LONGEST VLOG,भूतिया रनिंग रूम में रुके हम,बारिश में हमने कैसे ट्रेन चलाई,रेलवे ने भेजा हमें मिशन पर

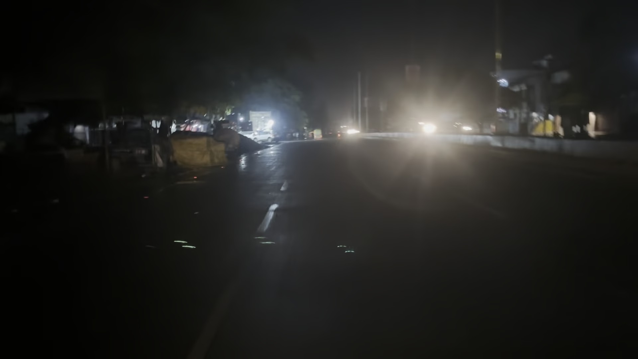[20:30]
कोई सवारी नहीं बची दोस्तों साइन आफ कर दिया था और अब अपनी गाड़ी उठ हाकर हम जा रहें अपने घर को रात के बज़ रहें करीब बारा एक बज़ रहें और बारिस थोड़ी से स्लो
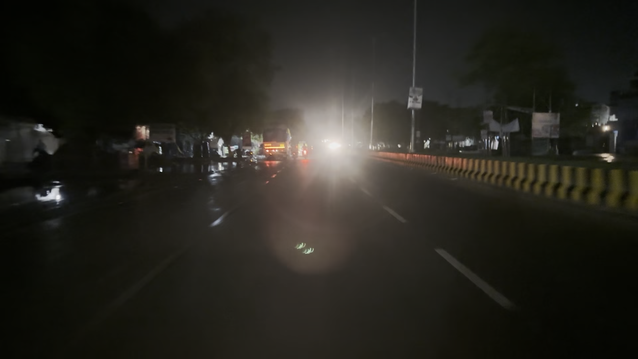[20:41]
हो गई यह अच्छा रहा वैसे तो हमने रेंगोट पहना हुआ है पर तेज बारिस होती दिक्कत होती हम